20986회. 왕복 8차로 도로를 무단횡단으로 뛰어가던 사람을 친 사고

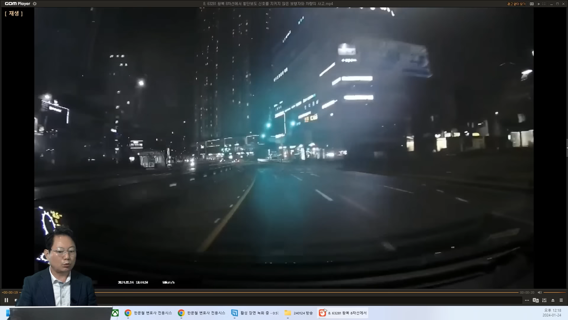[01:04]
녹색 시내 정상으로 갑니다. 1차로 좌회전 대기 중인 차들이 있었고요. 다시 왕복 8차로 넓은 도로 녹색 시내 가는데 이때 몇 미터 전에서 나타나나요? 좌회전 대기 중인 차들 때문에 안 보이죠? 안 보이는데 몇 미터?